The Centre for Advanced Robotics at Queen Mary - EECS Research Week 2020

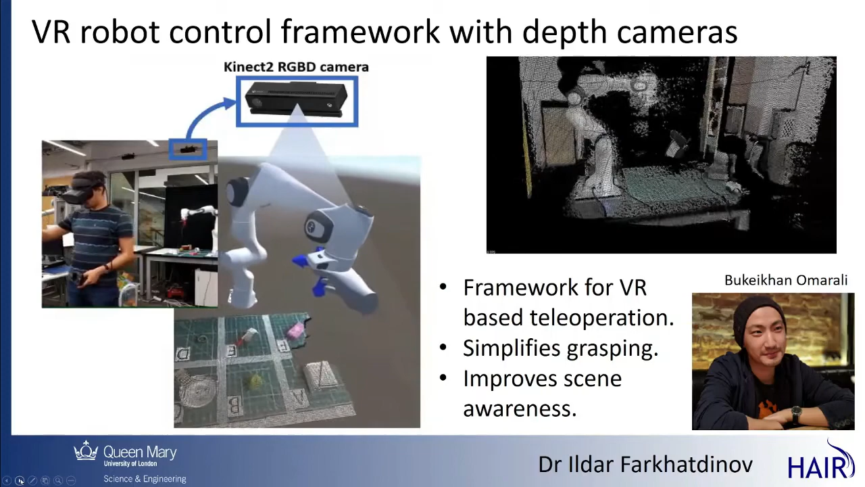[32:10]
Visual feedback is provided as a three-dimensional point cloud obtained from depth cameras. The pose of the cameras installed on the robots can be manually and automatically adjusted by the human operator. This teleoperation interface was successfully applied to remote exploration and manipulation.